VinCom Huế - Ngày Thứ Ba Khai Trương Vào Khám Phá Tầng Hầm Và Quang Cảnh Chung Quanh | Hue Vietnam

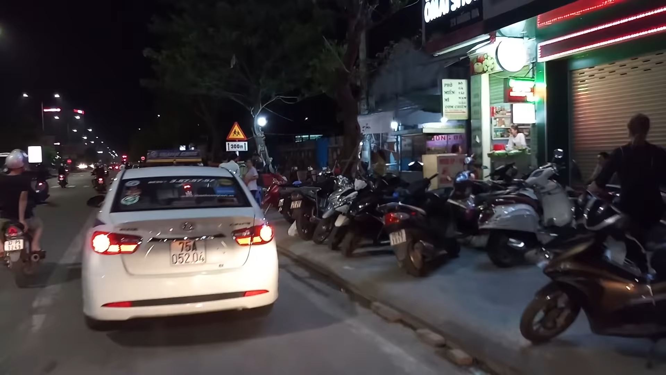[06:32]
vào tòa nhà Vincom của mình này,
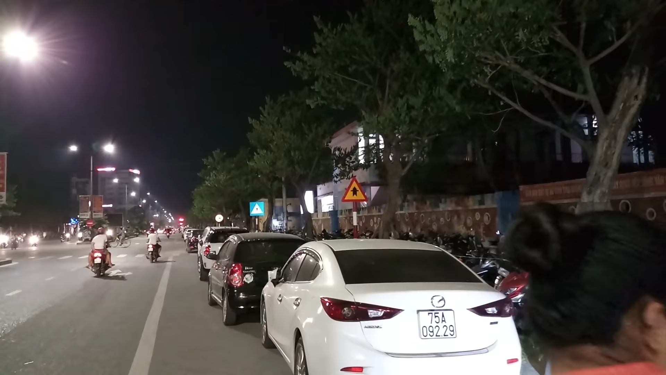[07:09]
Bên này là cái khu tập thể Đồng Đá quý vị.